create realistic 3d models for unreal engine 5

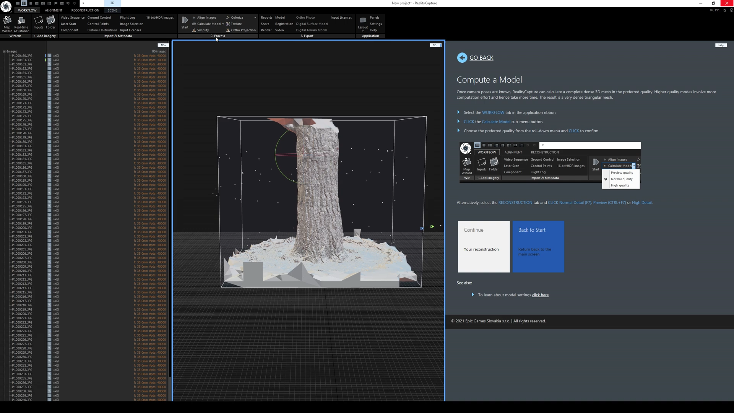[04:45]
it looks like it computed our model now so let's go kind of move around a little bit so
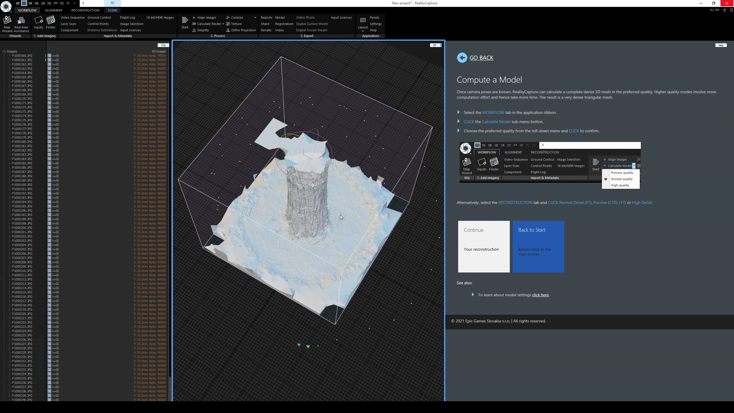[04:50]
we can actually see it and like i said this software is actually really freaking fast
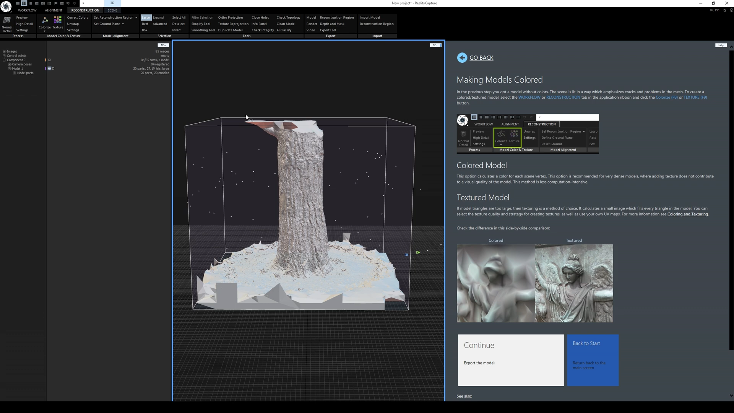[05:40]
and i'm going to cut that top off right here and this should select all the stuff up top and i'm just going to filter that selection
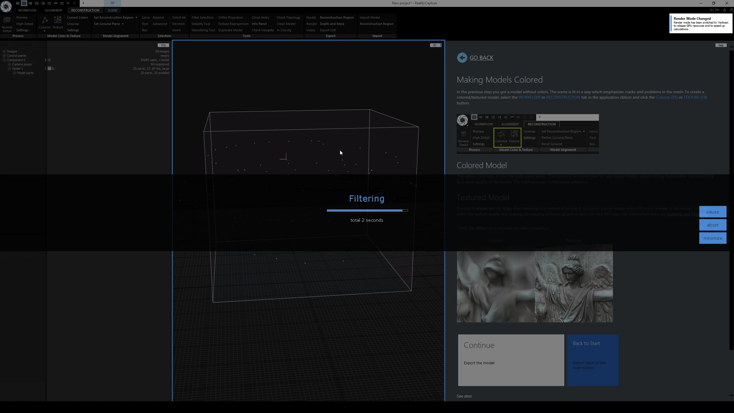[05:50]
okay so that's good now additionally i am going to cut the bottom part because i really don't need all those extra areas there so i'm going to draw again a little circle here just
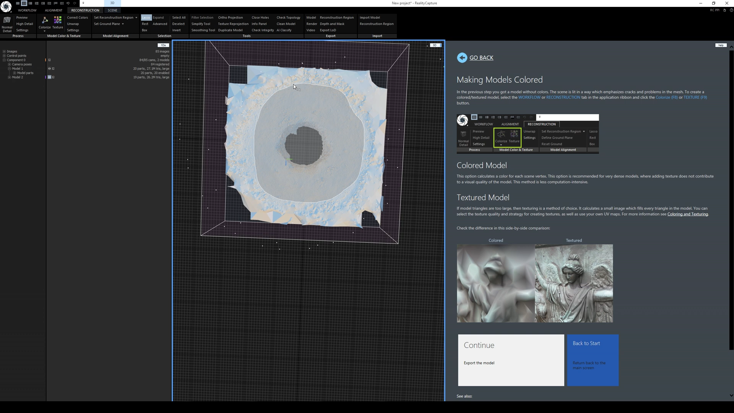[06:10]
to clean it up a little and i'm going to invert that and i'm going